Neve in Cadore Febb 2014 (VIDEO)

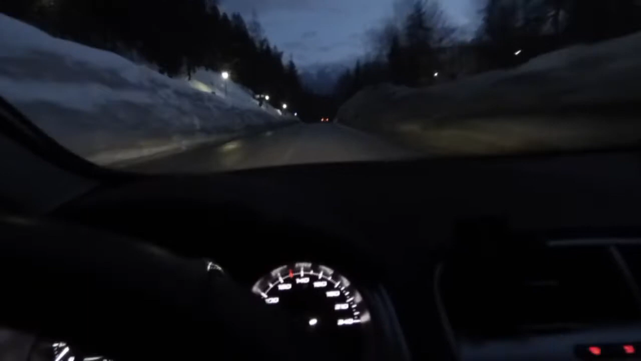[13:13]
ecco appunto superato l'istituto Dolomiti andiamo verso Volca
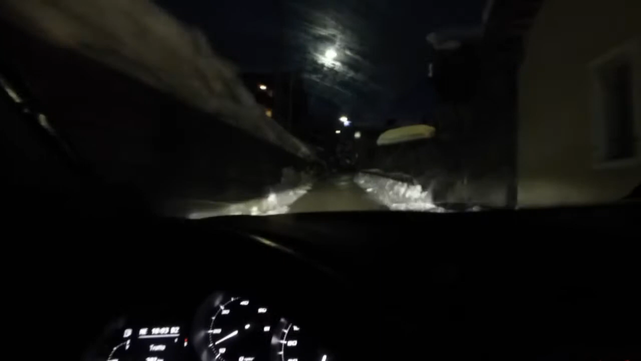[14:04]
incontentiamo ora di riprendere la zona di Venasse
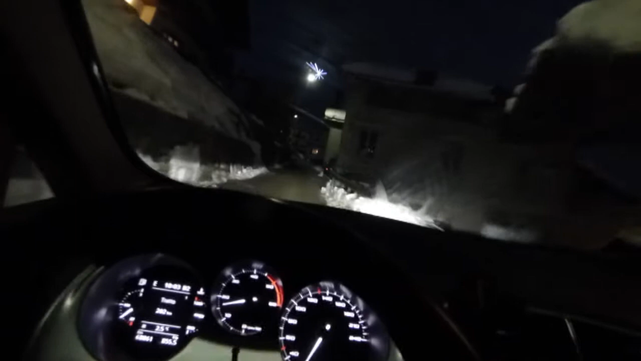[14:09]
la zona di Venasse è dove che veniva lasciata più di dieci anni fa da Sandro il buio ormai è fondo ma comunque
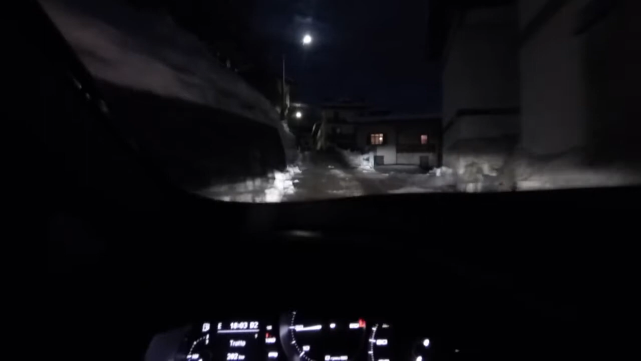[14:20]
queste quattro lampadine riescono ancora a far sì che ci si renda conto del tratto attraversato ecco appena lasciato la statale ecco
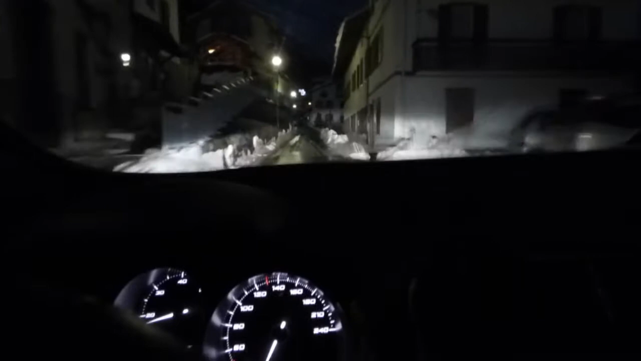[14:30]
la neve ai lati si intravede i fari i fari si battono sopra e adesso sottofondo il coro cadore
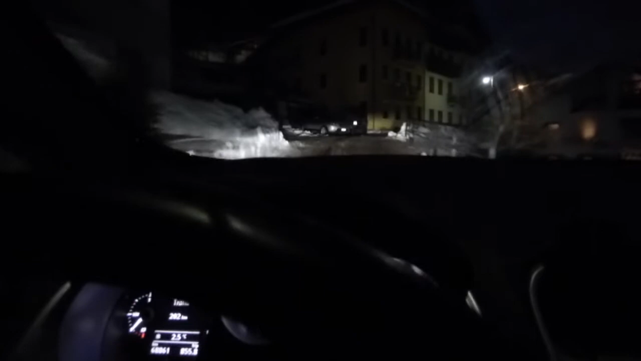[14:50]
ecco stiamo arrivando appunto nella zona della ex residenza di Sandro ecco ecco qua la casa ma purtroppo la casa è al buio totale
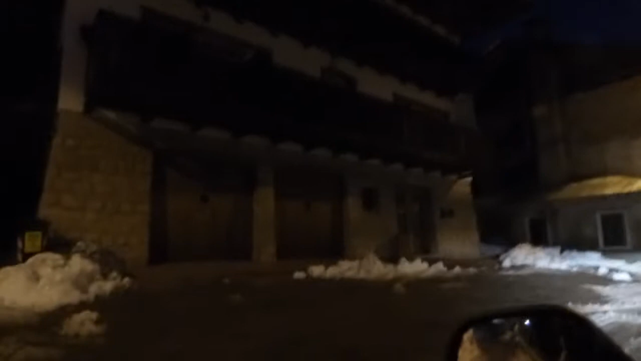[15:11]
ecco si intravedono i garage dove Sandro aveva i suoi baraconi i suoi mezzi ecco la casa ma qui è veramente buio
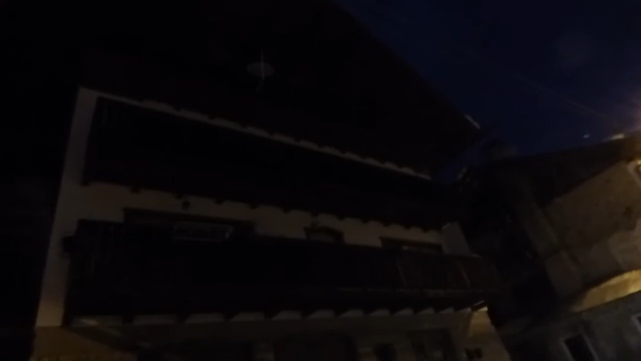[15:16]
comunque avanti
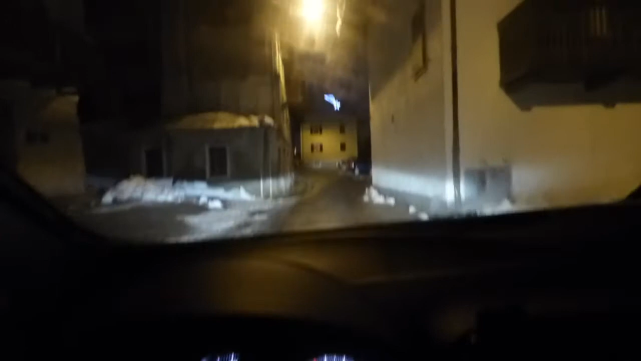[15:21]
però però se do gli avaglianti da di più
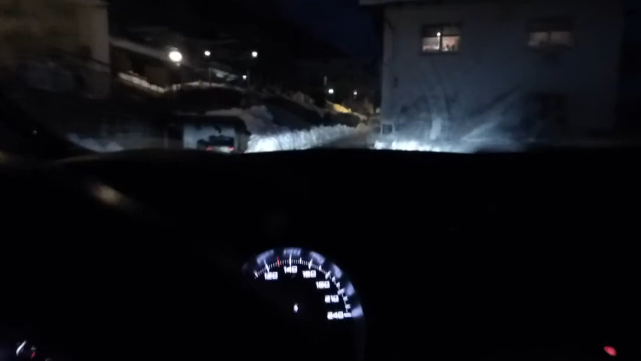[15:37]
ecco qua è molto molto stretto il passaggio ai ai ai
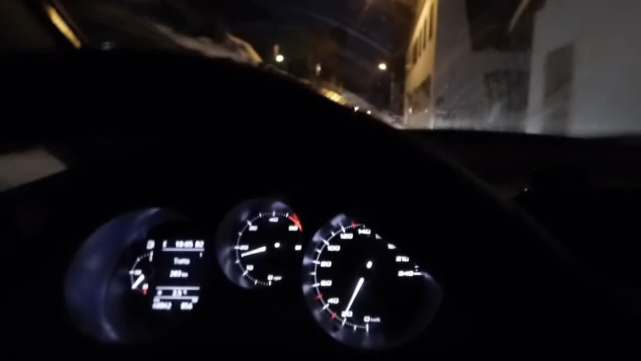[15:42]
ecco la macchina mi da strada no per fortuna ha preso sopra
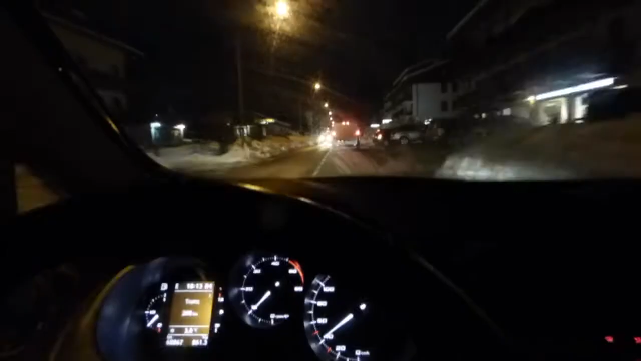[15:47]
ecco ultima ripresa l'attraversamento di Tai
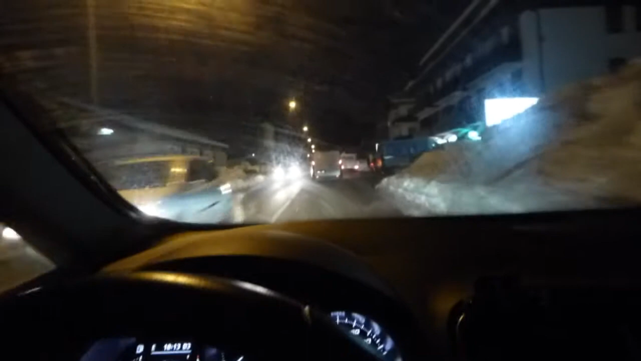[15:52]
ormai da tempo nel buio più totale diciamo è